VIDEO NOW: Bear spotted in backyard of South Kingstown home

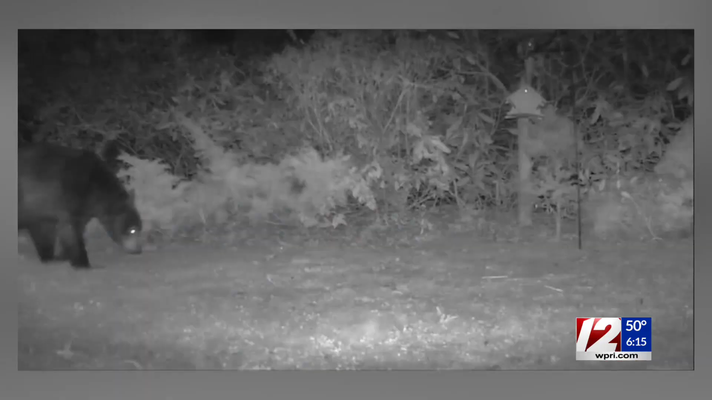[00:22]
It's that time of year when bears come out of hibernation in search for food. Bear sightings in the state have increased over the last few years, but wildlife officials say this is the first reported bear sighting this year. I spoke with Paul and Ellen Jones, the homeowners who spotted the large black bear, and they tell me this is the third year in a row that a bear has visited their yard, and this time the bear was going after the bird feeder.